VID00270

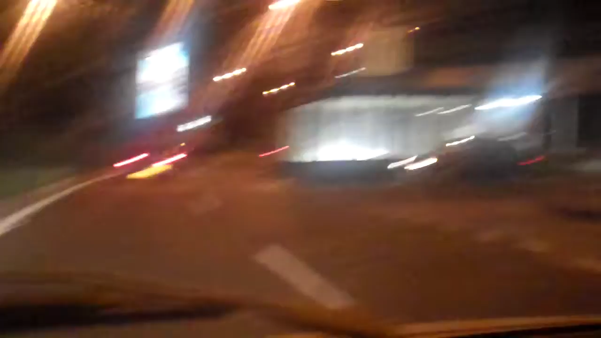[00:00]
Right, we've finally made it into Bratislava. We're just looking for a hotel now, so it's just a matter of time.